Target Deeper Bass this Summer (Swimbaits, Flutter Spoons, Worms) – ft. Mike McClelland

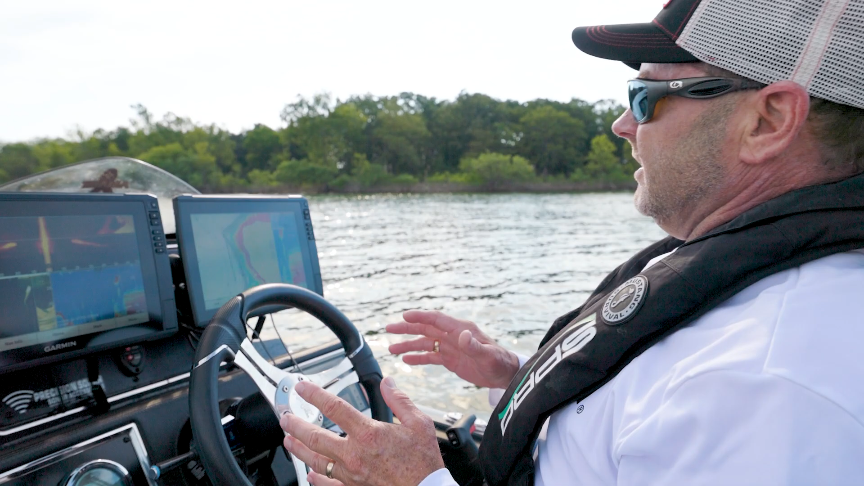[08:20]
so basically this time of the year you know when i really start trying to look for these fish early summertime offshore structure fish that are uh you know post-spawn but really getting into their summer pattern is uh i'm trying to look at these you know areas that are
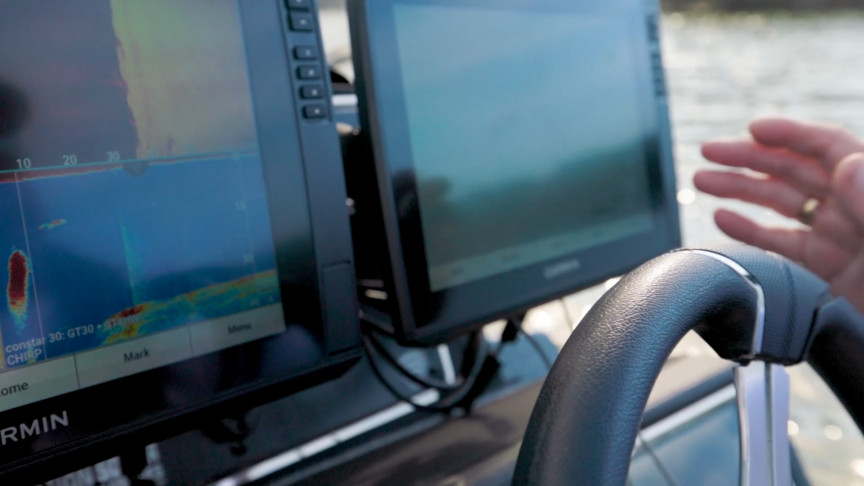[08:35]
really really close to deep water and as you can see i mean right here is the main creek channel and
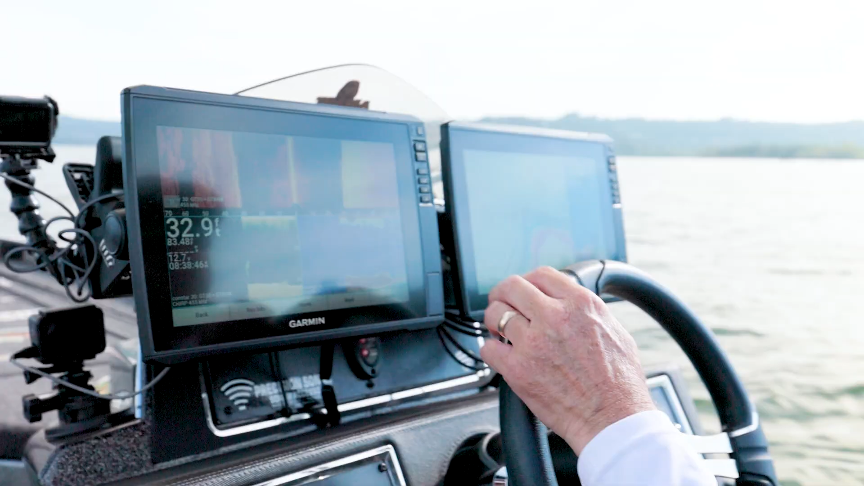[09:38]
and that's the big key is you know when
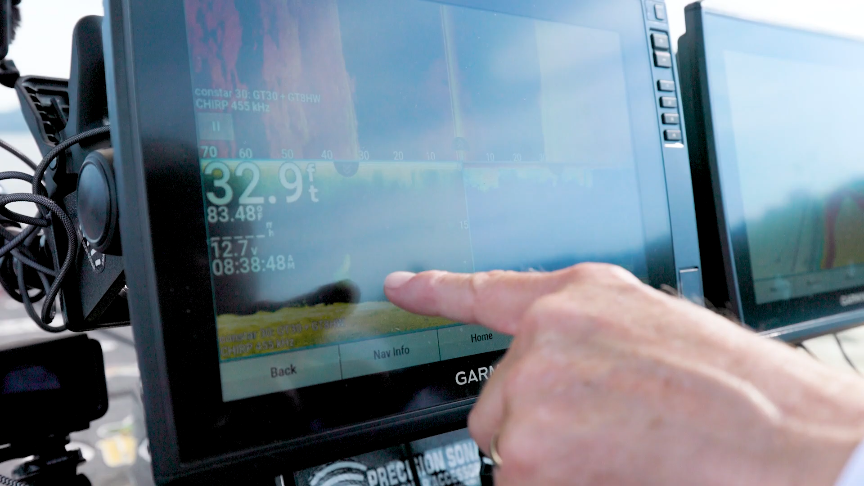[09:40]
On screen: depth 32.9 ft
you pull up on these places and you've got balls of bait like that and you've got pole timber and you
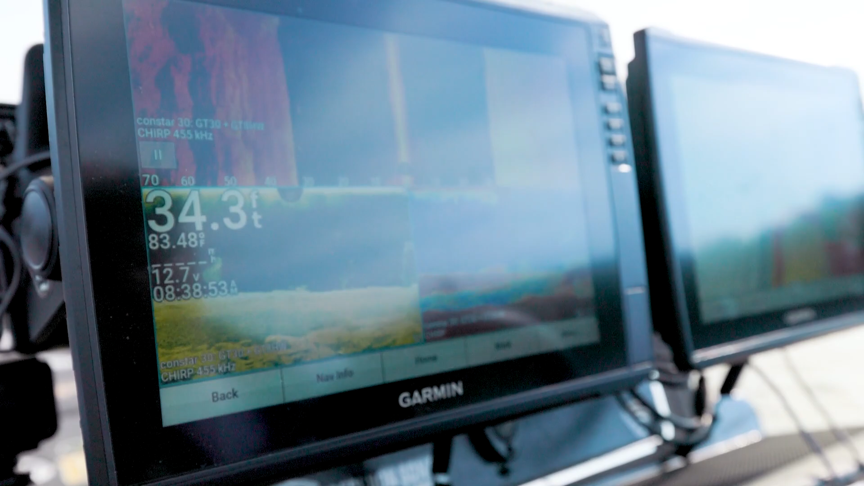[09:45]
know you can see some fish suspended out here in these treetops i mean right there in that tree there's
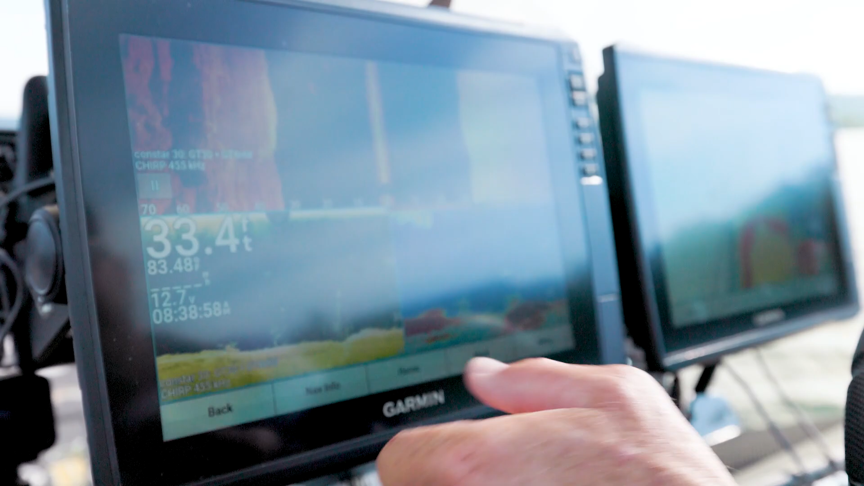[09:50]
On screen: depth 33.4 ft
a fish there's a fish right there on that tree i mean there's a good group of fish here a
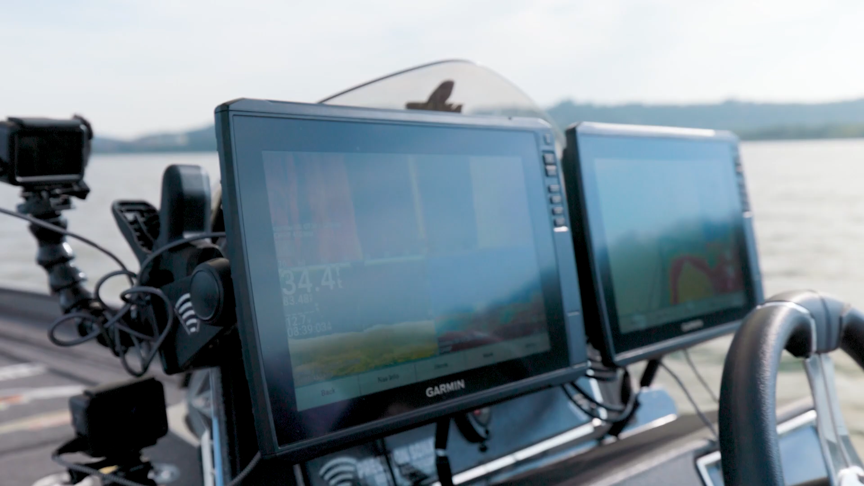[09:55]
concentration and you just got to kind of fish around until you figure out you know what it is that it's going to take to catch them i mean i'm going to throw a swim bait
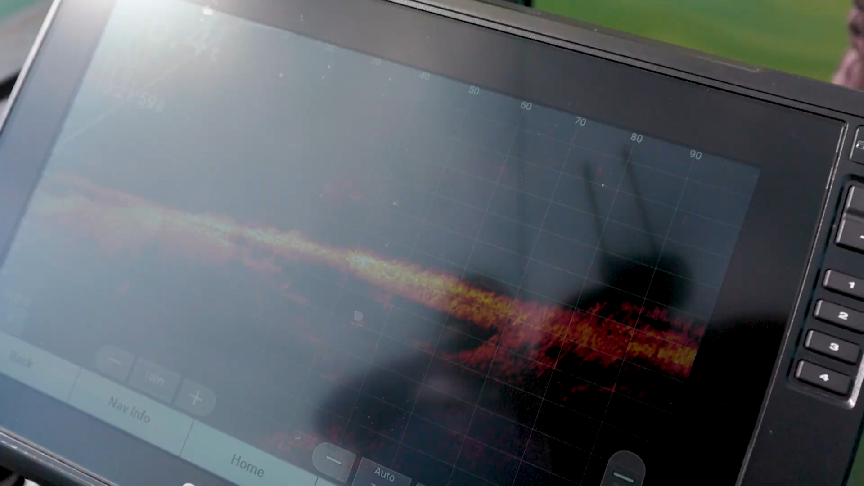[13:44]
but you can see right there there's a little
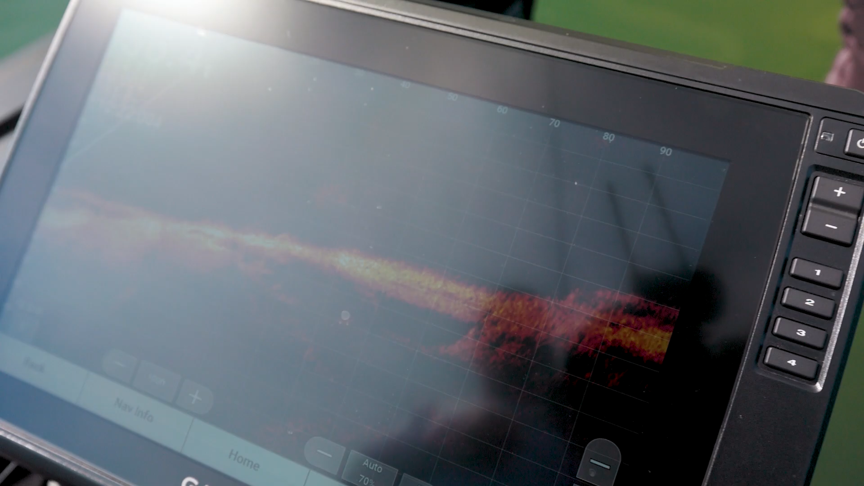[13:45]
school of bait out there at about 90 foot and there's some fish in and around that school of bait
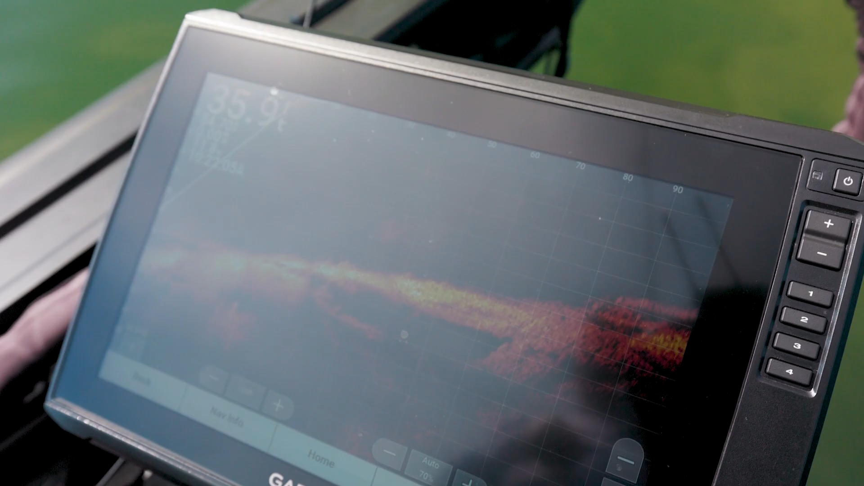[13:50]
right there you can see that real bright mark that keeps coming in there got so much wave traffic
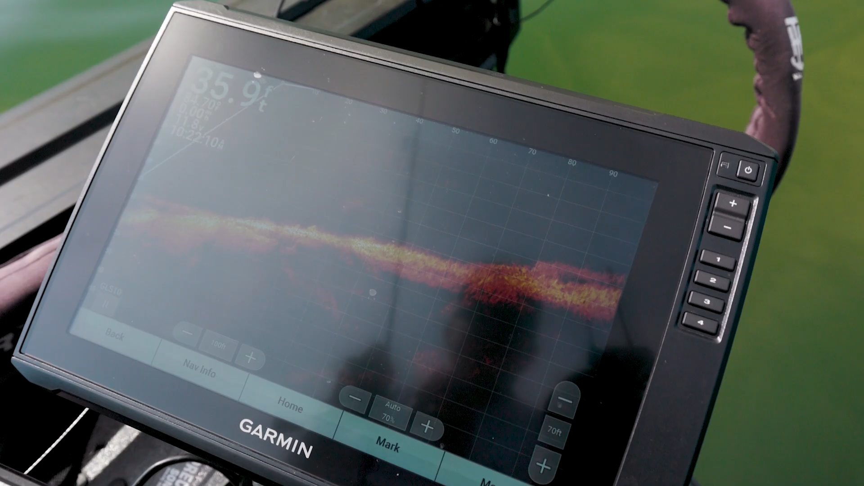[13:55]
but right there is a fish for sure
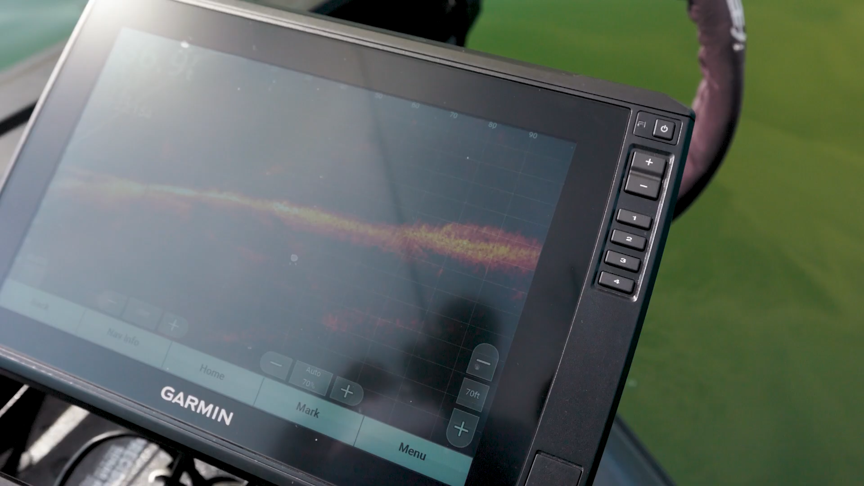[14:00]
just one more way to catch them this time of the year